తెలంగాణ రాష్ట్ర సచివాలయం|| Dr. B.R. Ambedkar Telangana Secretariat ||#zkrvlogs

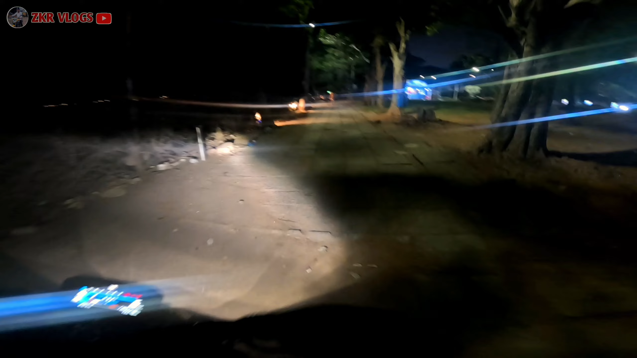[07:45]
ఈ మొత్తం లవర్స్ అడ్డాట నక్లెస్ రోడ్ ఇక్కడ ఉన్నారు చూడండి.
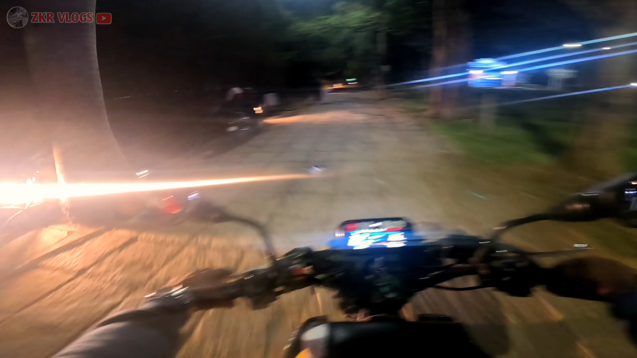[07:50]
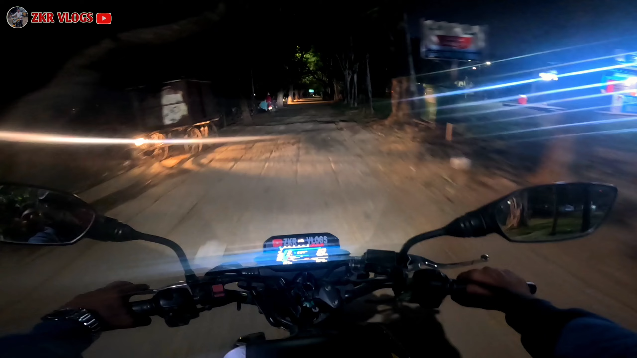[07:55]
ఇక్కడ కూడా ఉన్నారు ఈ లవర్స్ కదా అంటీసావు ఇక్కడ కూడా ఉన్నాడు.
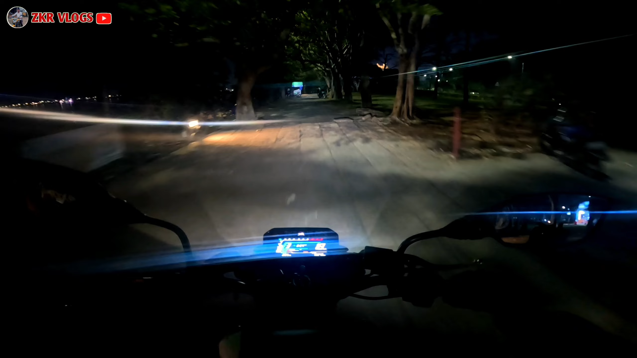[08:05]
మా మస్తు కిస్లేరా ఉన్నాయి వచ్చి కిస్లేరా ఉన్నాయి కిస్లేరా ఇగో ఇంకో పార్టీ ఇక్కడ ఉంది చూడండి.
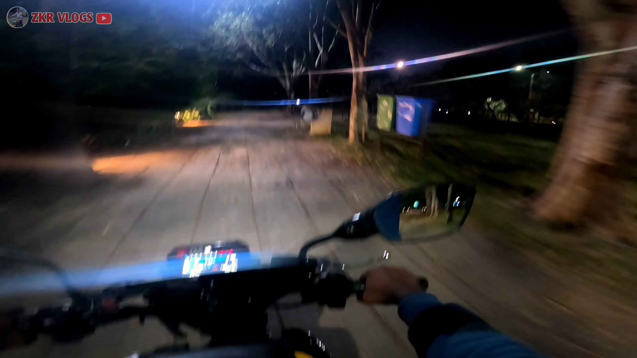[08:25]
అదే నేను ఒక్కడే ఉన్నాడు పాపం కూర్చొని ఇందులో వస్తే మాట్లాడతాను ఫోన్లలో. ఈ నైట్లో మీకు కనబడుతుందో కనబడుతుందో అర్థమే తెలియదు.
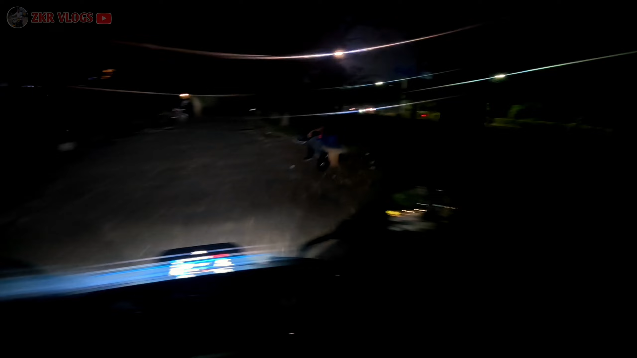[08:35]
అయ్యో అక్కడెక్కడో జామైన్ ట్రాఫిక్ చూడండి మొత్తం ఆగినే బండ్లో.